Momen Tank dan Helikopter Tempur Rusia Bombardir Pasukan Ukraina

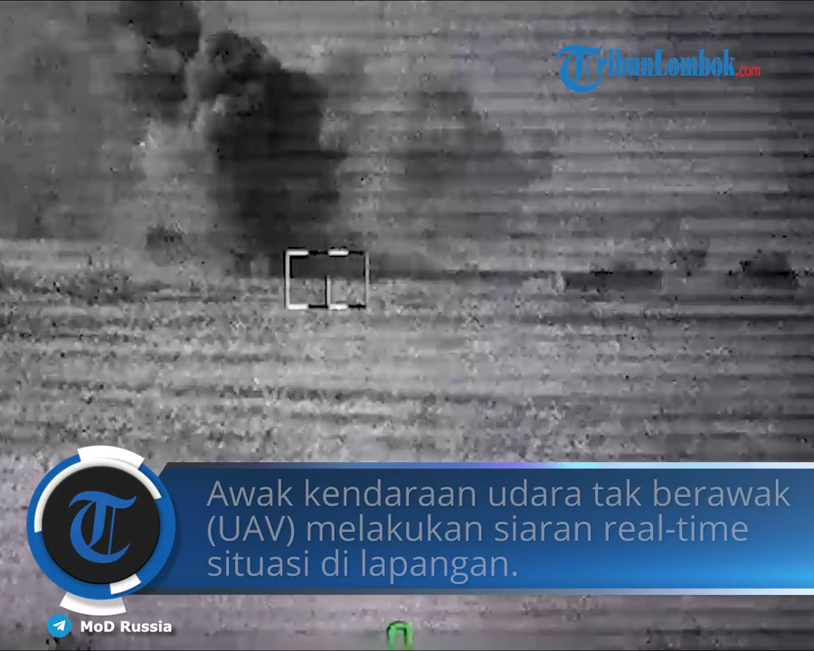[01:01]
Dalam perjalanan misi tempur itu, pilot helikopter mengirimkan serangan ke sasaran dan menghancurkan pos komando dan perangkat keras Angkatan Bersenjata Ukraina.